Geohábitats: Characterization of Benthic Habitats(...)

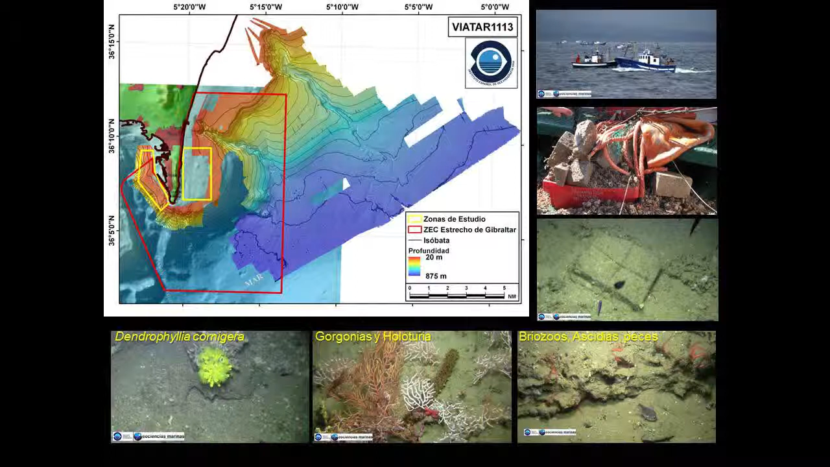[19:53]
A pesar de todo logramos hacer yo creo que un primer avance sobre el conocimiento de los hábitats y pudimos ver pues cosas verdaderamente espectaculares. Como podéis ver encontramos colonias de corales de aguas frías fijaros cantidad de gorronias o loturias y luego otra cosa interesantísima que son las terrazas de los cañones que están sometidas a una fuerte erosión pues forman unos escarpes que son utilizados por gran cantidad de especies que se meten entre los propios
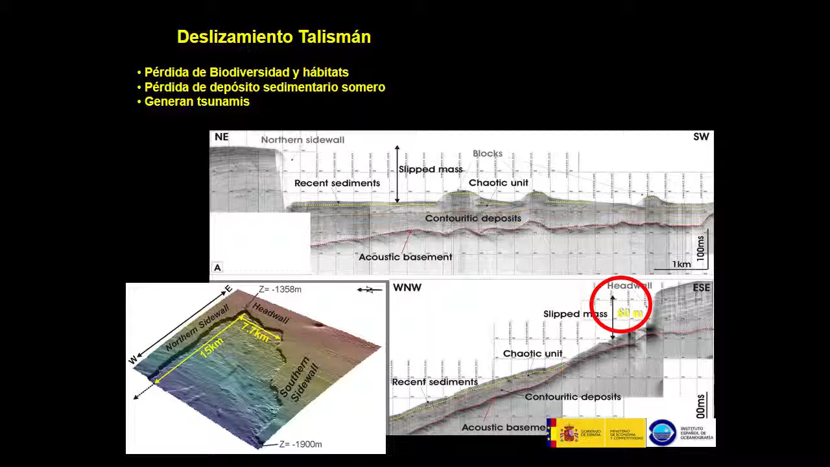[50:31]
dibujo de una parte del deslizamiento todavía continúa más aproximadamente vienen a ser unos 35 kilómetros de 35-40 kilómetros de masa deslizada pero como veis las dimensiones son verdaderamente espectaculares o sea casi 8 kilómetros tiene la cicatriz principal fijaros los escarpes que genera